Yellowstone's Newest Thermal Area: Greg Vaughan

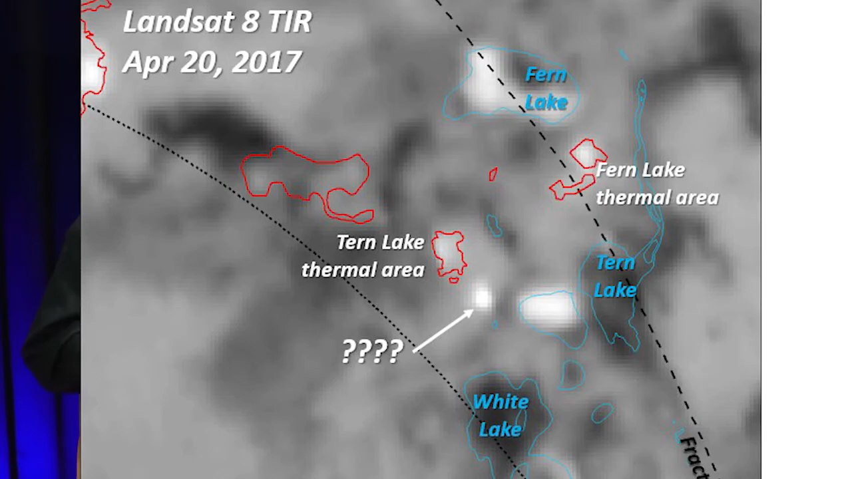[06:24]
Now, in a thermal infrared image, bright pixels are areas that are warmer, and dark pixels are areas that are colder.